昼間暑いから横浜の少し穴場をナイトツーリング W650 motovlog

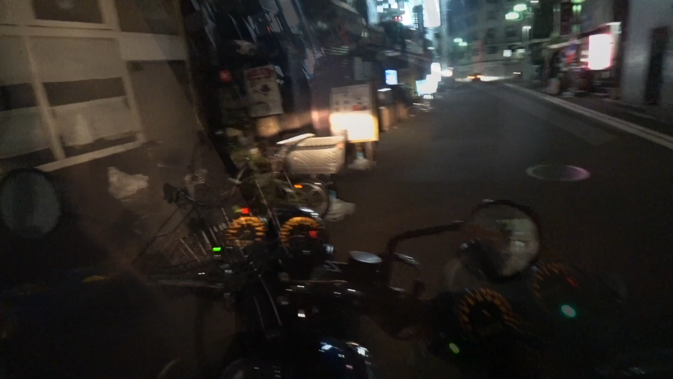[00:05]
今伊勢崎町のモールすぐそこからね暑いんでナイトツーリングをしようかなって思ってるなんのマークをつるかな
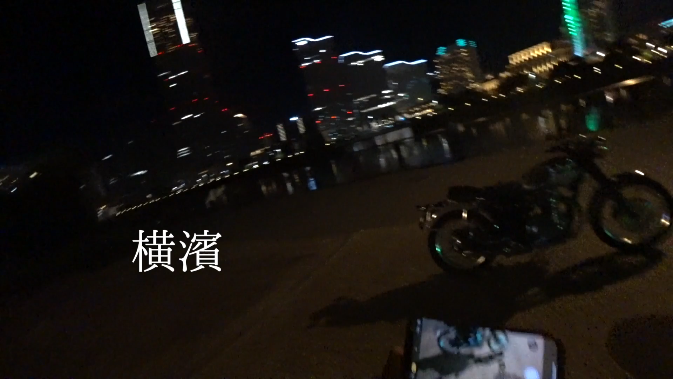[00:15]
ふぅー西走ると
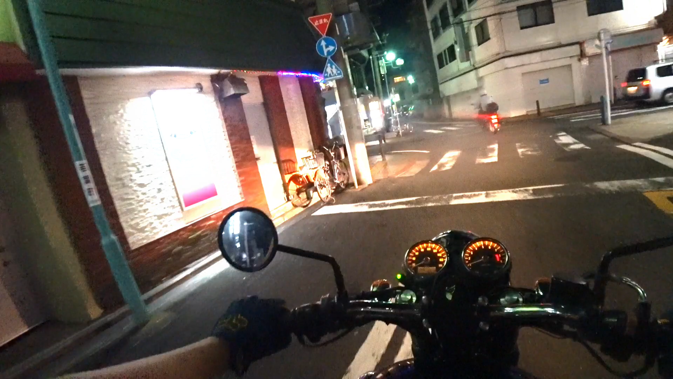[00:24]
ナイトツーリングって言うほどこじゃれたもんでもないんですけどねあ、間違えた災害級の暑さと呼ばれてまして今年もう東京とか埼玉とか神奈川とか36度、7度とかの日々が続くんですよで、関東だけじゃなくて東北とかも南の方もなんなったら北海道とかでも30何度とかやばいちゃん北海道でそれ
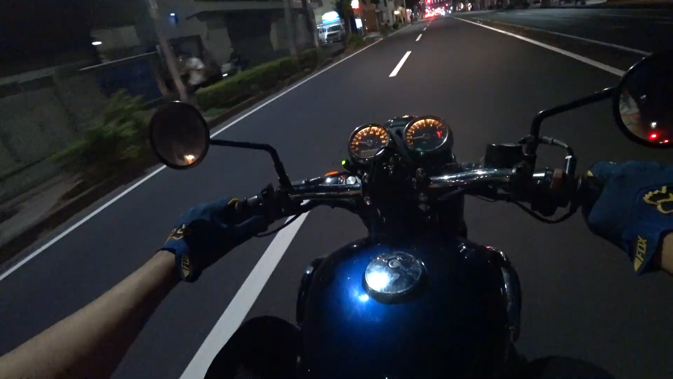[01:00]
昼間早く乗ると暑いじゃないですかだからね夜走り、ナイトツーリングをしようかなって思ってますで今、伊勢崎町がすぐそこで港未来すぐそこなんですよもうランドマークタワーが目の前に見えてるんだけど野毛の方に行こうかなと思ってる
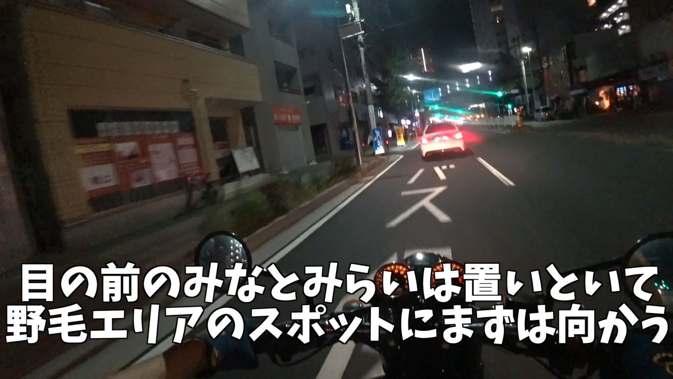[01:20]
港未来の夜景、横浜のナイトツーリングって言って港未来の夜景を期待する人にはねちょっと後回しになっちゃうんだけどもうそういうのはそんなにやってきたんでいつも見てるしいつも見てるしで、そういう横浜の夜景みたいのを紹介するのもやったことあるんで同じことやってもなんかやらなーと思ってて野毛山動物園のそばにある野毛山公園っていうのかなそこになんか展望台ってことじゃないんですけどちょっと高台があって
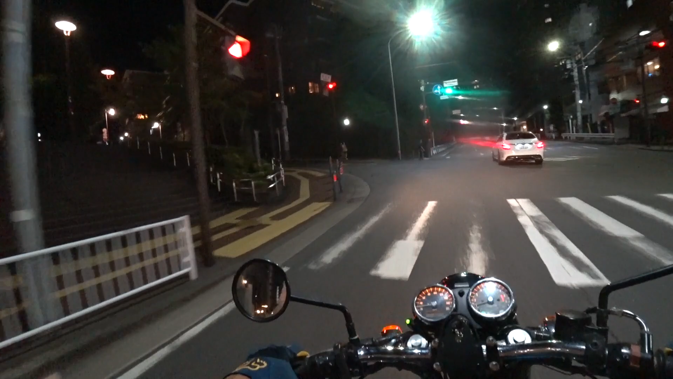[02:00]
こちょこちょこちょこちょことした道からも行けるんだけど正統派の道から行きましょうこの野毛坂っていう交差点を曲がって横浜シリーズ中央図書館があ
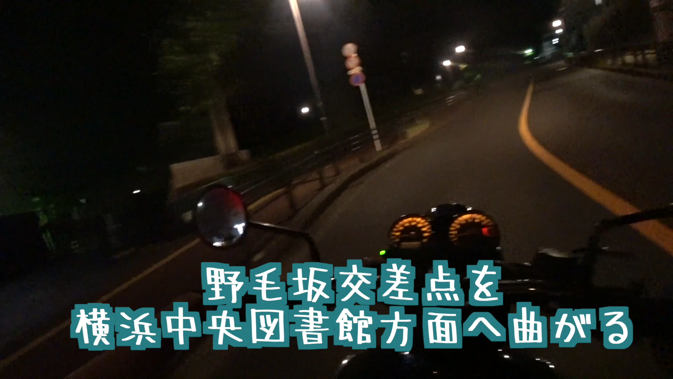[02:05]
ってここは道なりに行くとね、野毛山動物園ほら、看板あるじゃん、野毛山動物園これねなんで今回の夜走りに野毛の展望所をやるかっていうと港未来の夜景はあれ来たりはつまんねーなせっかく横浜の人間なのに気持ちももちろんあるんだけど野毛山動物園って無料なんですよ入場票があれこれどっちだ?まっすぐでいいんだよなここにね、見づらいと思うけど
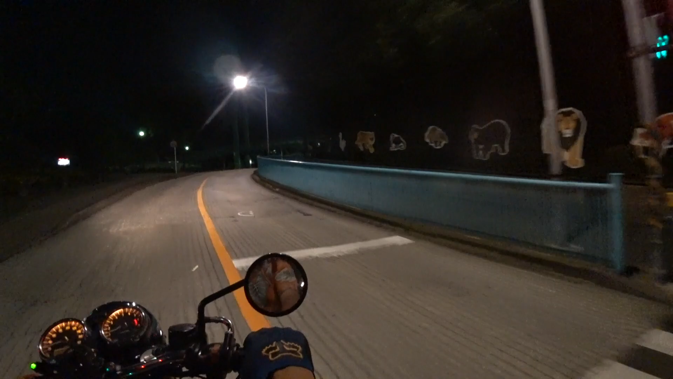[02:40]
シマウマとかライオンとかトラとか動物の、あ、ここね見て、
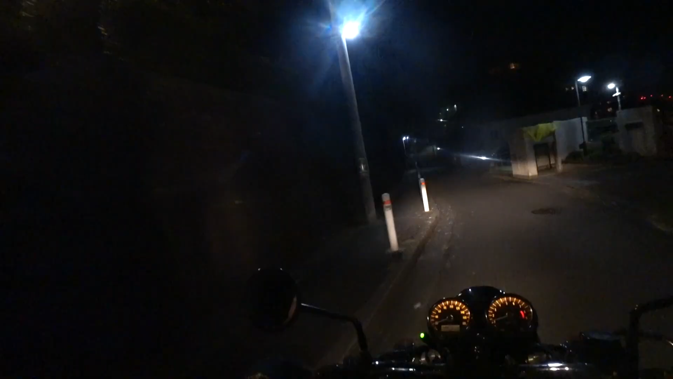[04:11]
歩道橋を渡った人に駐輪があるよって言ったじゃないですかあの公園がそのまま続いてるんですよこっちにねだからあのまま公園止めて
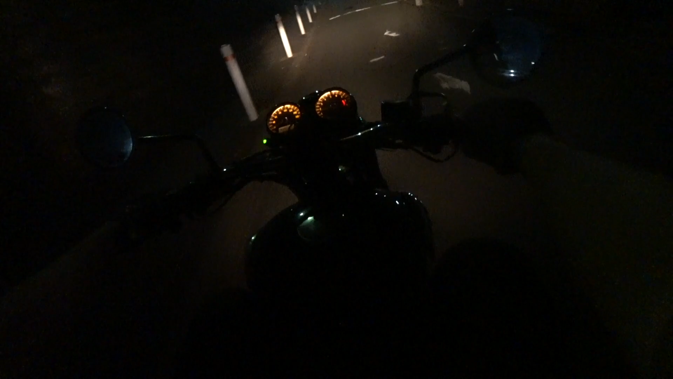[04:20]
やっても良かったんですけど今ちょっと軽く障害がてらちょっと人いないんで本当は止めちゃあんまり良くないんですけどねこの辺ね地元の人だったら大体ねまあバイク止まってんじゃんやべえ同じ夜走り組じゃねえか気まずい同じ夜走り組がいました
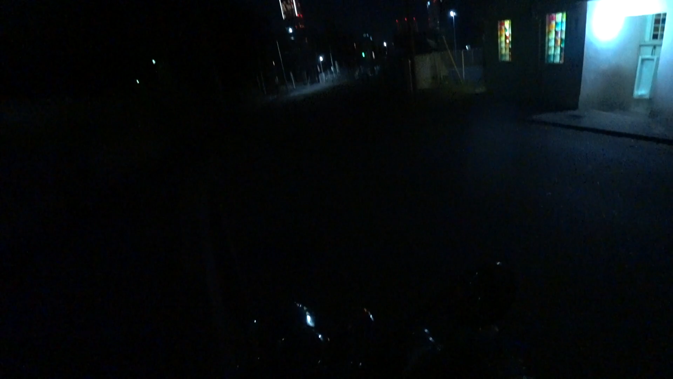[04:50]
本当はねあんまり良くないんですけどトイレもあるしねさっきのザバイクがいて同じで気まずいんだけど
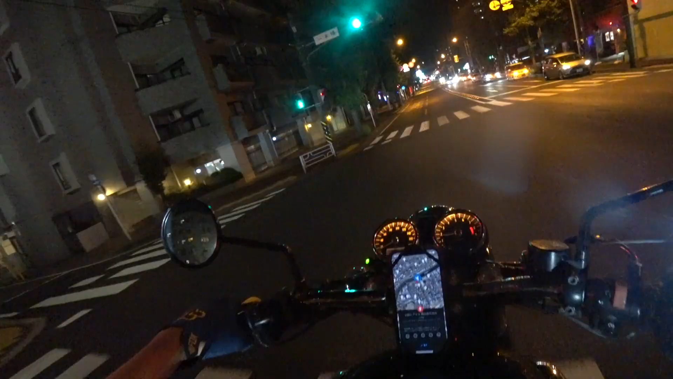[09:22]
で、車だとやっぱすげー並んでるやばっやめようかなすいませんやめちゃおうかなそんな並ぶ?
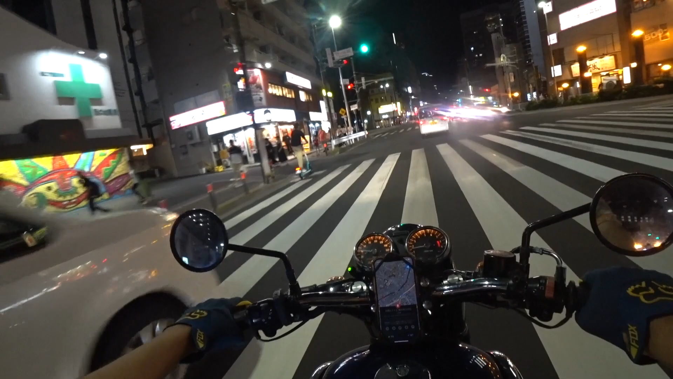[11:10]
昔の動画で紹介したことあるかも分かんないんだけど港未来の夜景が一応味わえてでも大桟橋だとか有名像の花だとか有名どころとはちょっと違う俺の中では穴場だった最近どうか分かんないけどそこに行きますこの通りから一本裏手がのげって言われるエリアで飲み屋さんがめちゃくちゃいっぱいあって飲み屋街になってるんですよだからねこの界隈は11時ですけどまだまだみんな飲んでこんだけ人がいっぱいいますからねほら団体が
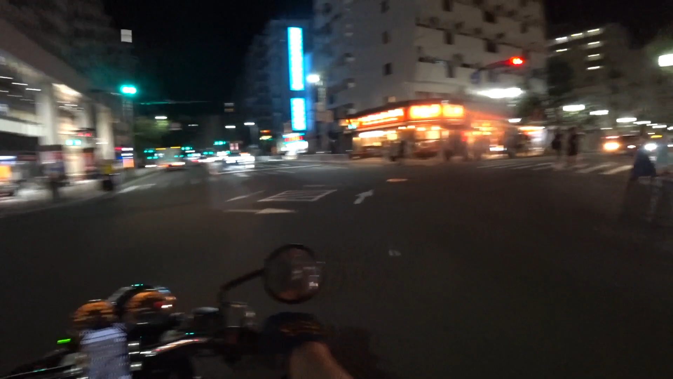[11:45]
飲んだ後ねアイス食いに行ってんのか俺にも食わしてくれよはい桜木町駅前です
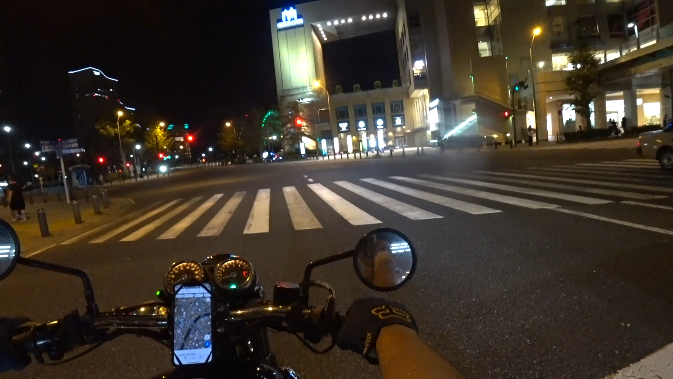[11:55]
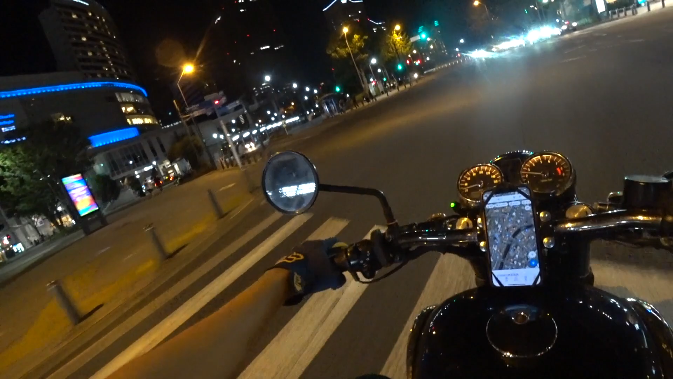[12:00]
おしゃれガールがいっぱいありますここ右に行きまーす
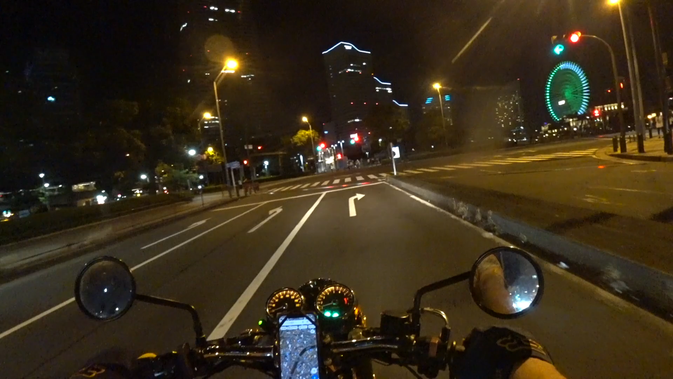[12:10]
やけーでーす
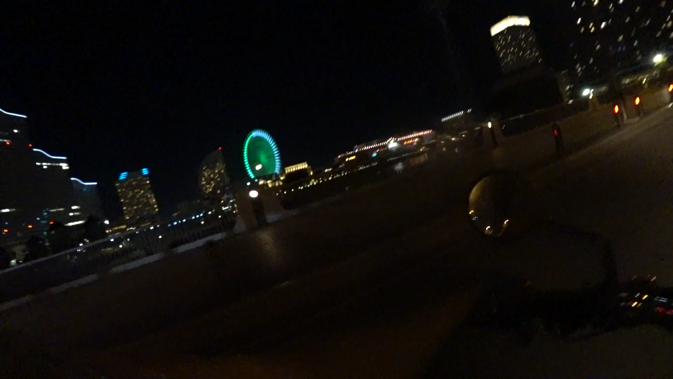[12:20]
ふーむーむーむーむーむー涼しい走るとここもあがりまーす
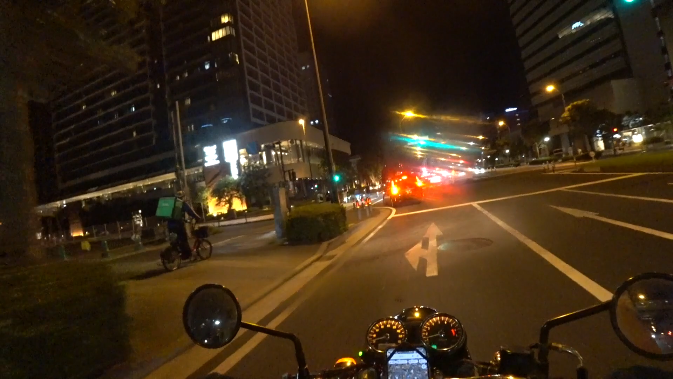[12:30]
ちなみにこの北中ノットっていうやつなんですけども建物がねこのオークウッドなんちゃらっていう40何階が無料展望所があるんですよめちゃくちゃ綺麗ですよ昼間行ったことあって夜行ったことあったかなどうだったのちょっと忘れちゃったけど
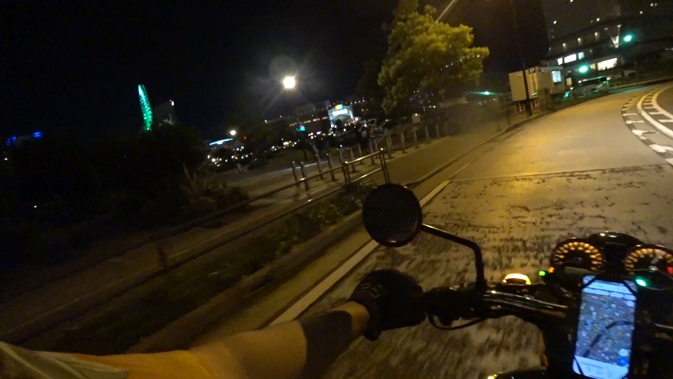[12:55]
で俺が紹介するあなたがここのこの脇からねちょっとバイクを入れてもらって便利に来てみましょうか